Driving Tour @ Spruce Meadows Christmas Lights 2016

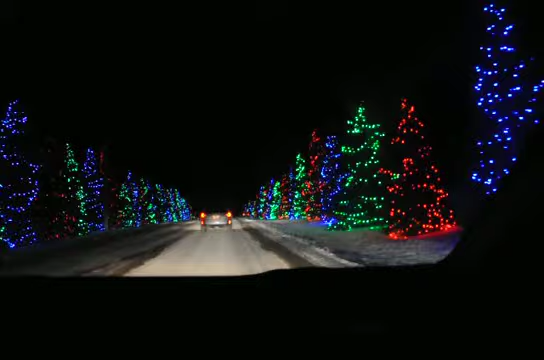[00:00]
Biaad. Tulog-tulog ka man. Nasa kaliwa, oh. On your lap. Oh, lahat, yo. You know what I mean? Stop ka kaya, daddy. Where? Diyan. Later. It's 2 kilometer, mommy. Ayan, oh. Nag-stop sila doon.